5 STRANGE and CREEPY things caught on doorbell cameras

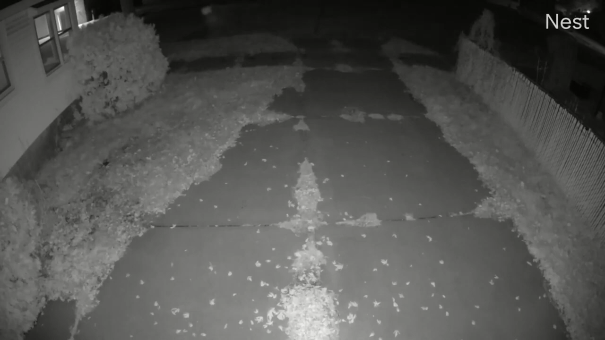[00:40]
A figure can be seen walking from right to left. It appears to be a person. The only thing is, they seem to be transparent.
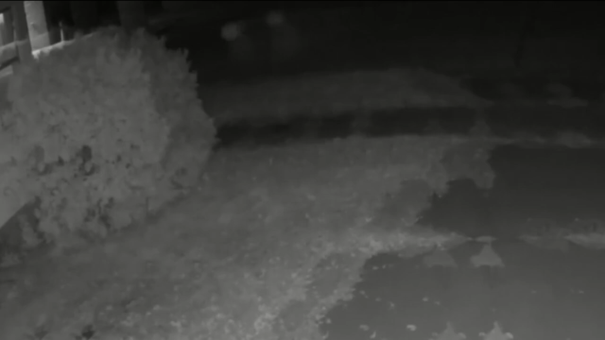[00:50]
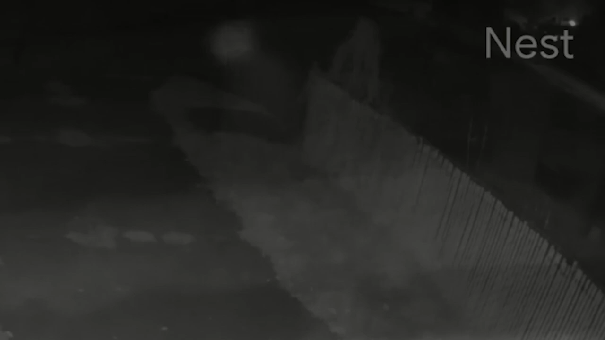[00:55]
After seeing this strange footage, Stéphane decided to upload the video to YouTube, where he says that he's not sure if it's paranormal or not,
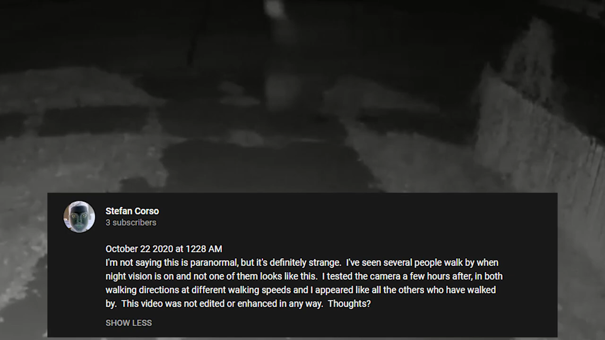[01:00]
and that he has seen lots of footage of people walking from the camera, but it never looked like this.
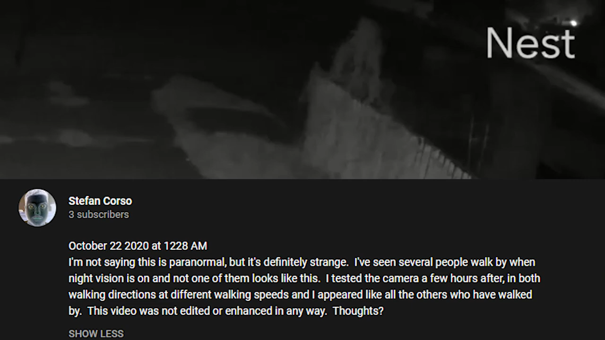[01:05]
He also claims to have tried to recreate this, but came up empty. So, did Stéphane accidentally capture a ghost going for a nightly stroll? Or is this just a trick of the camera? Let me know your thoughts.
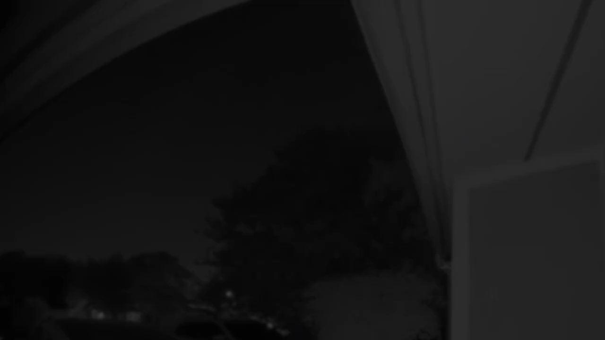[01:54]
Something enormous appears to fly over the neighborhood at a pretty high rate of speed.
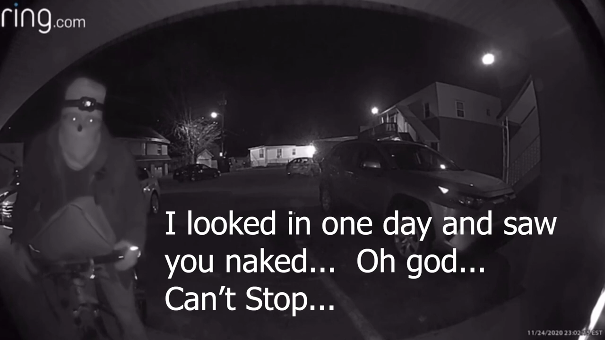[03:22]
The man admits to being a peeping Tom, and that he can't stop before riding his bike away.
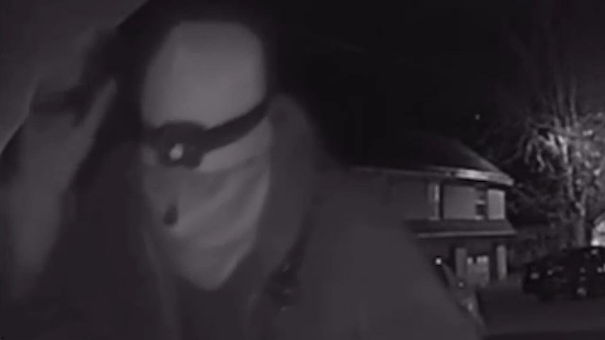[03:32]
His face is completely obscured in order to hide his identity. Thankfully, the police are involved and are investigating the stalker.
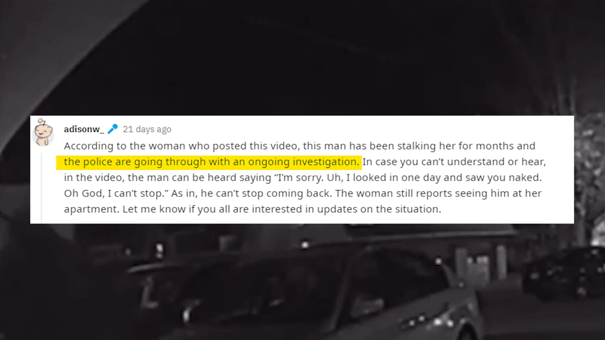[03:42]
Here's hoping that they find him soon.
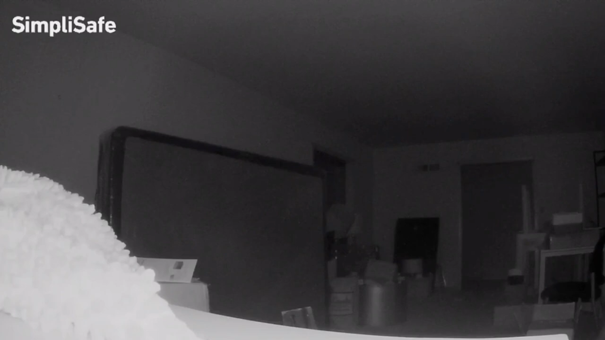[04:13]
You can see what appears to be a transparent figure moving from one room to another. He says that the clicking noise is from the AC unit,
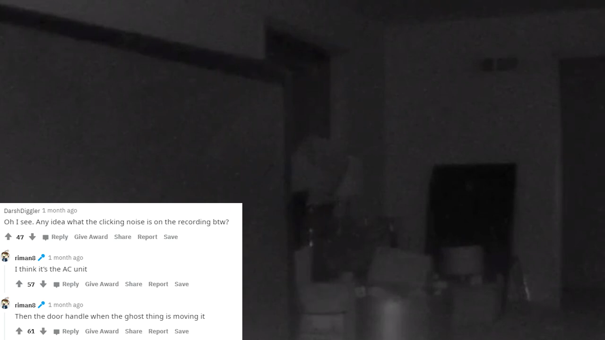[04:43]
but that you can hear the figure messing with the doorknob just before the alarm system starts blaring.
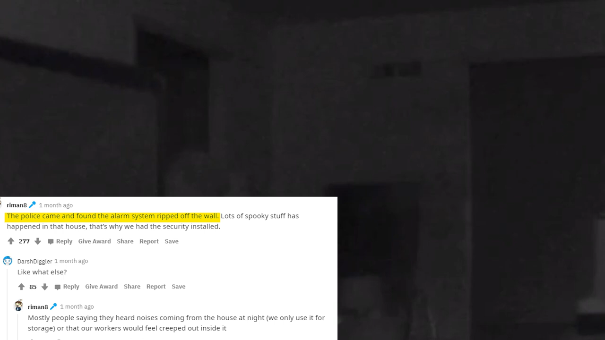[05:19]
He also says that when the police came to investigate, they found the alarm system ripped from the wall. So, could this be actual footage of a ghost manipulating its environment? Or could this just be a hoax?
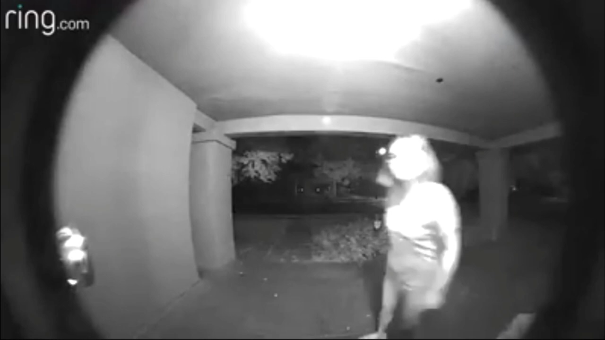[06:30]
As you can see, she didn't take kindly to being told that she was at the wrong house as she starts banging on the door.
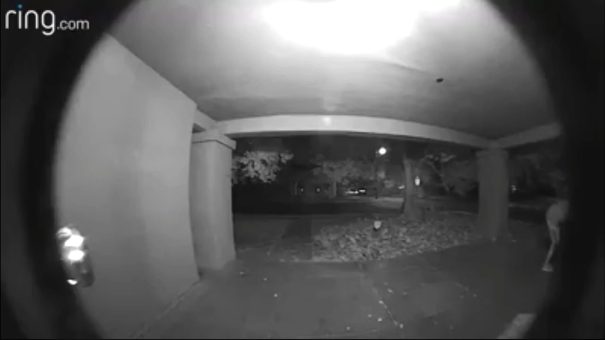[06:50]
2. Intoxicated Teacher She then attempts to break in through a window, ripping off the screen when you can hear the homeowner shout that she is armed. 2.
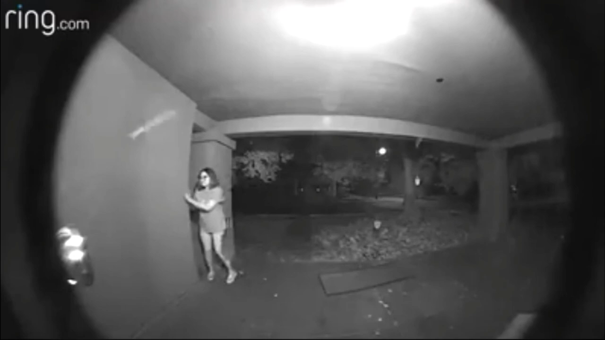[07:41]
This causes the woman to back away, and as police units roll up, she attempts to hide behind a pillar before being confronted. 2. Intoxicated Teacher